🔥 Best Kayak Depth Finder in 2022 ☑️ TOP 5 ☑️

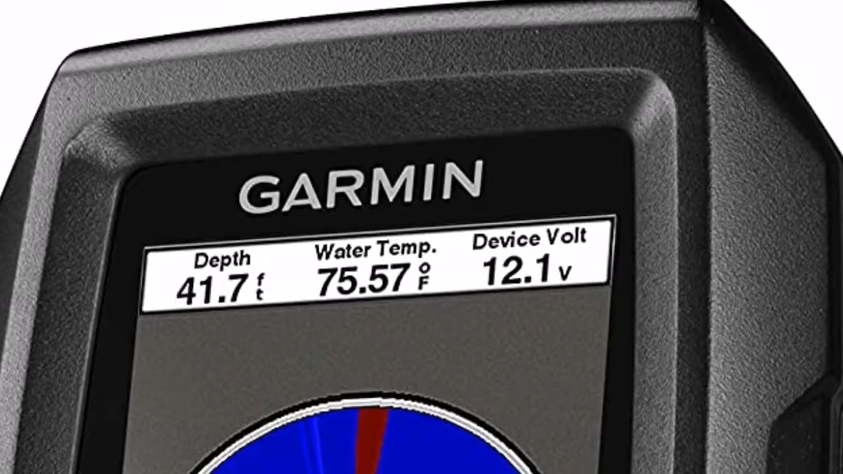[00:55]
On screen: depth 41.7 ft, water 75.57°F
Garmin's Stryker Vivid 4CV Fishing Finder combines top quality sonar as well as
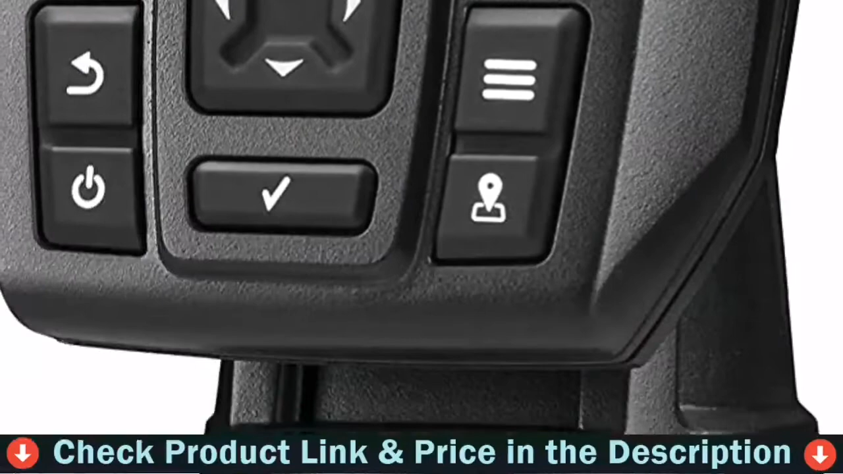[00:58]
an customizable GPS plotter to create a 4-inch fish finder.
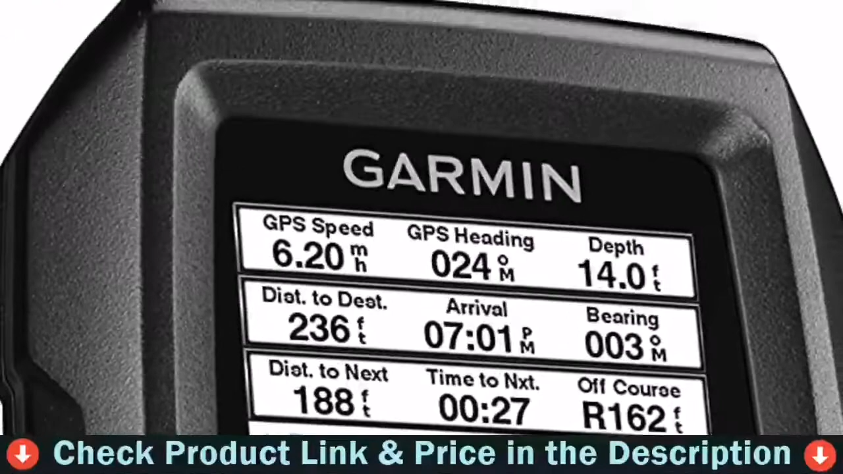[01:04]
On screen: depth 14.0 ft
It features traditional dual-beam chirp sonar as well the high-definition chirp clear vu sonar. Utilize the chirp while searching for structures in fish and then switch to clear vu downscan sonar in order to investigate a hotspot with greater depth.
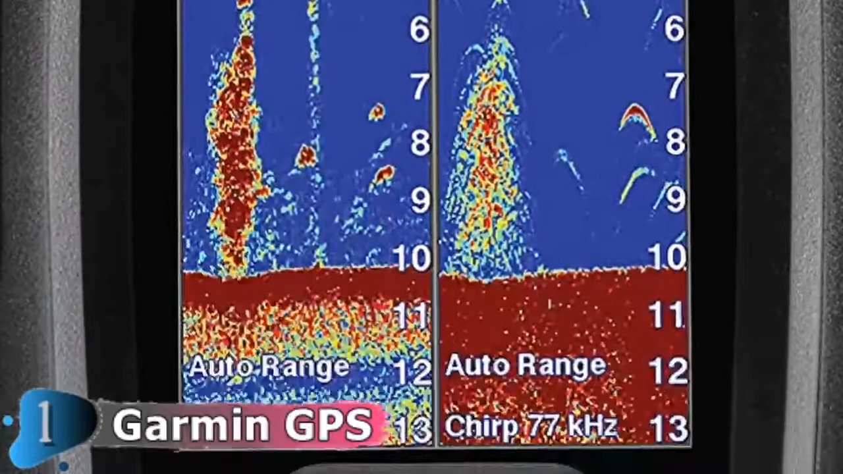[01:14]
In addition to the sonar's powerful capabilities Garmin has also included an ultra-sensitive GPS that comes with quickdraw maps for contours.
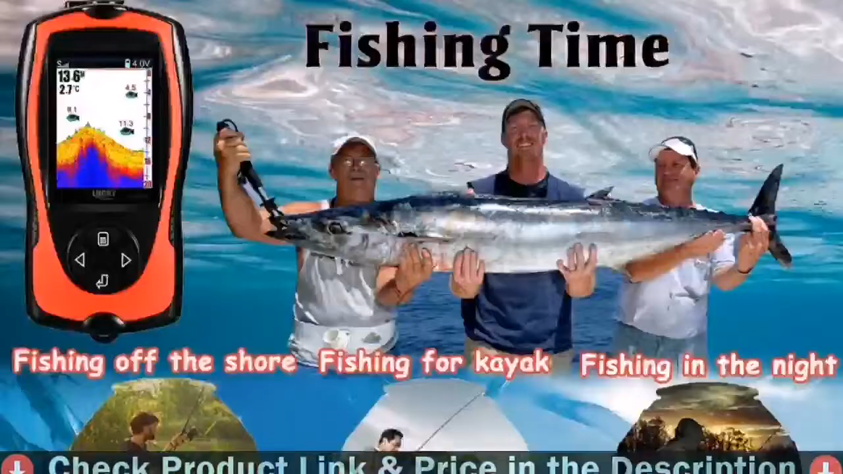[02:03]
Fish Alarm and Depth of Water Fishing Depth Finder, fish depth as well as other information displayed on the screen will satisfy your requirements when fishing.
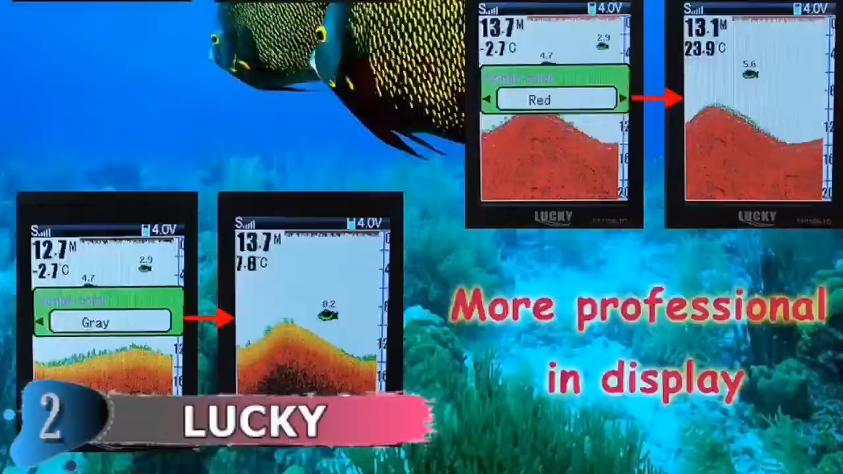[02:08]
Fishing using Portable Fish Finders and you'll have fun doing the process. Portable Fish Finder comes with three color display modes to show underwater contour displays blue,
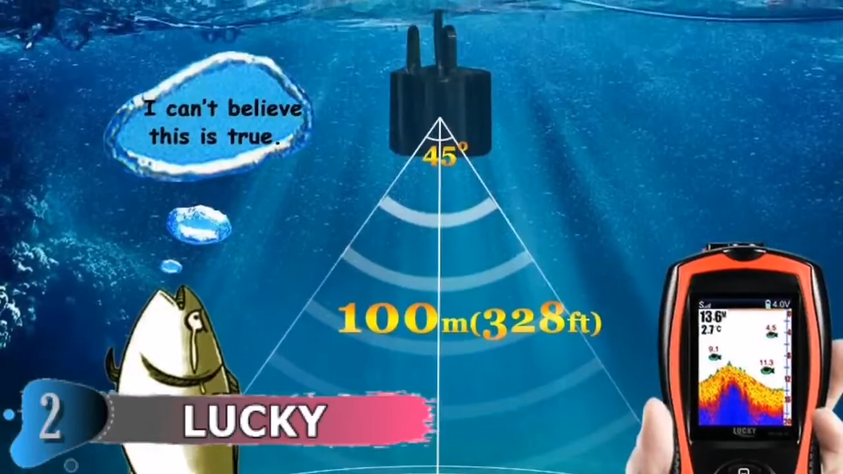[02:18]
red, and gray. It's clear and professional.
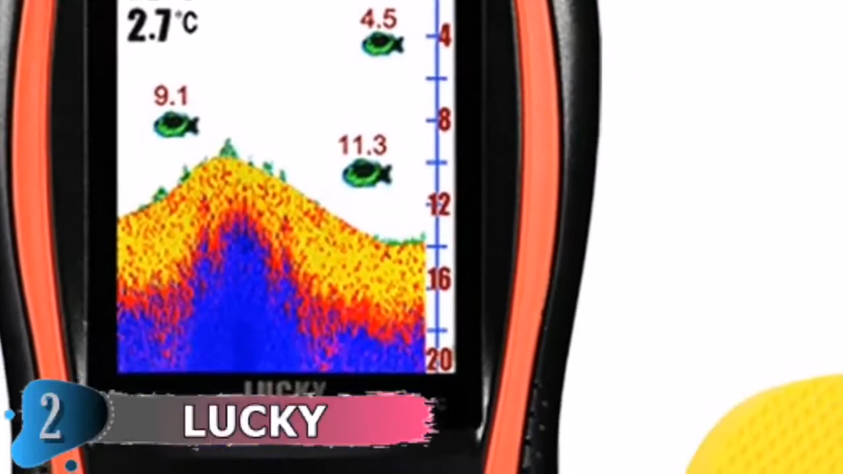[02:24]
It regulates the amount of details will be displayed on the screen.
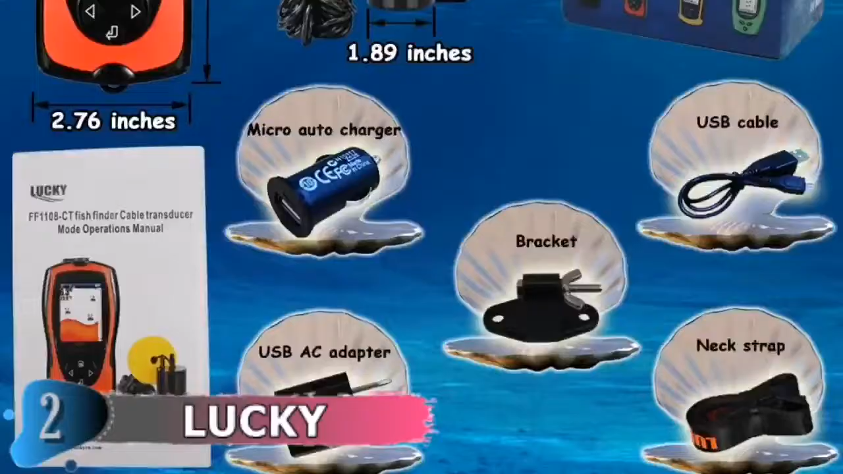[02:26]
It can be set to vary the sensitivity to be anywhere from 1 to 10. We suggest you choose A the lower sensitivity when fishing in clear waters.
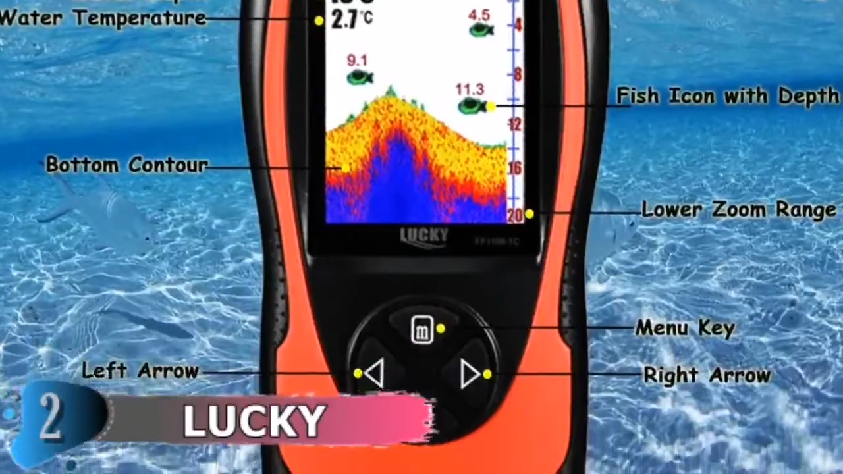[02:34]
On screen: water 2.7°C
The Kayak Fish Finder alerts users when it detects fish or fish schools through an alarm settings.
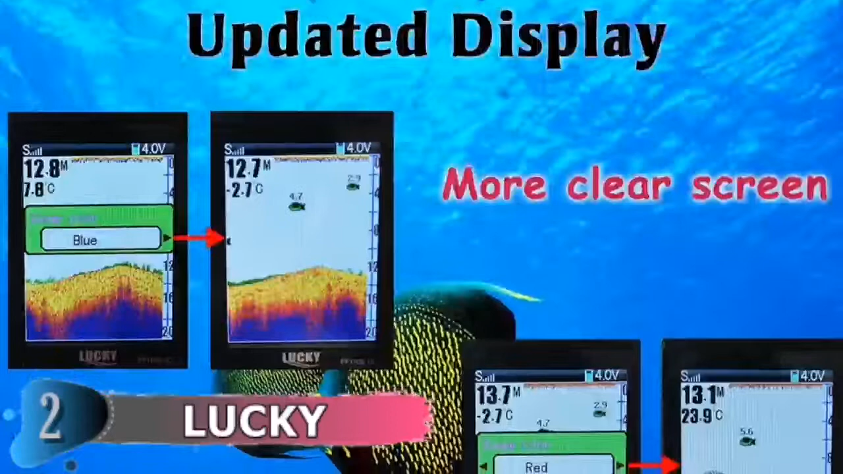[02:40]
It is able to distinguish the size of fish and displays A the middle, large and small icons across the monitor.
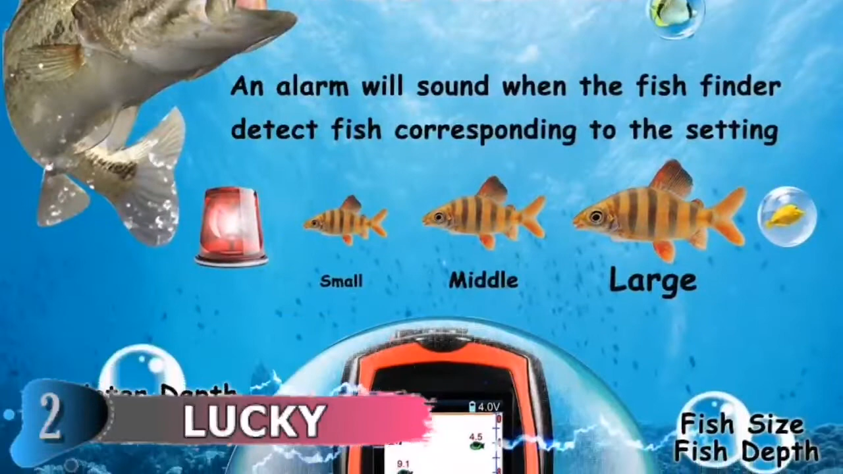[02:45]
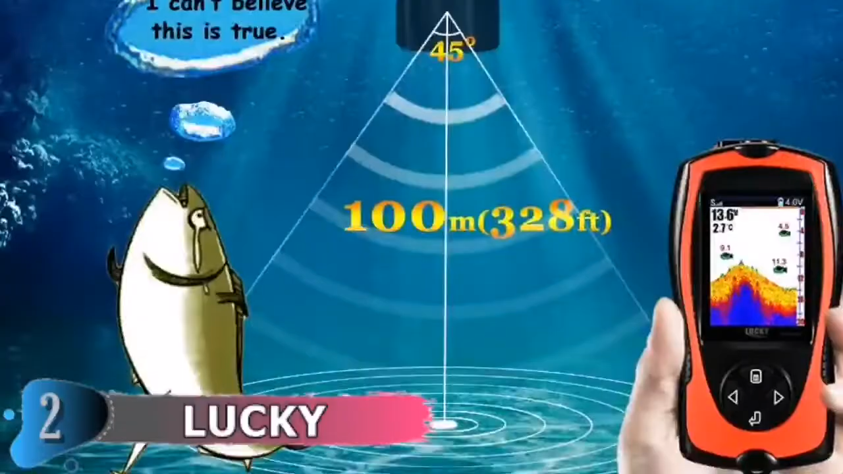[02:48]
A portable Lucky Fish Finder gives users with a wired operating distance of
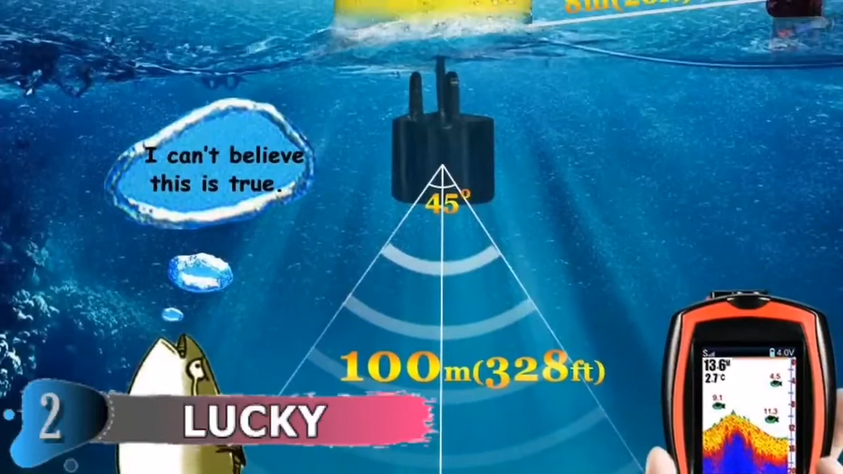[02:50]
26 feet and depth detection of 328 feet.
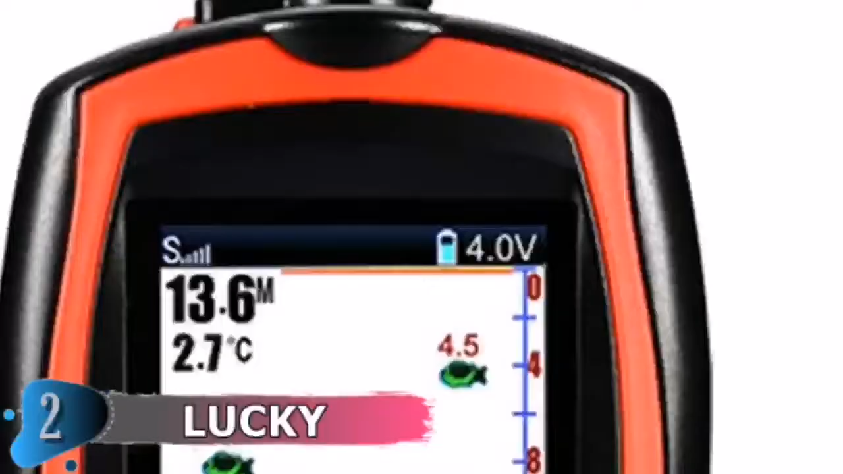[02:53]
On screen: depth 13.6 m, water 2.7°C
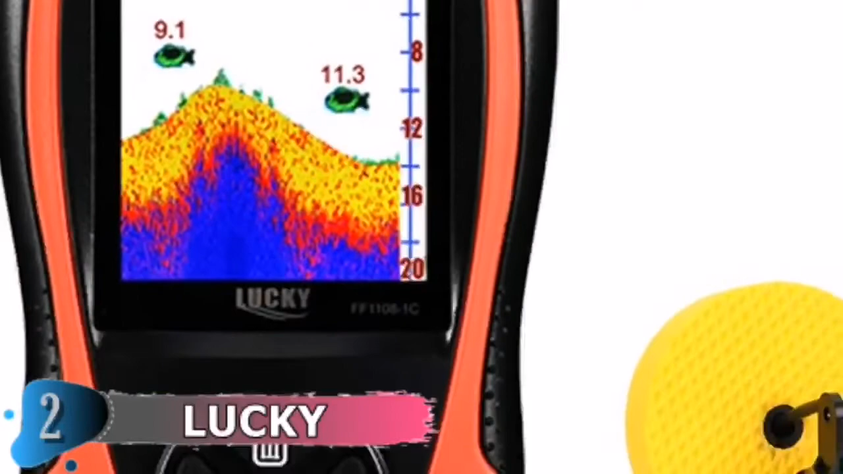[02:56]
The Kayak Fish Finder has an angle of 45 degrees with 200 kilohertz for detection.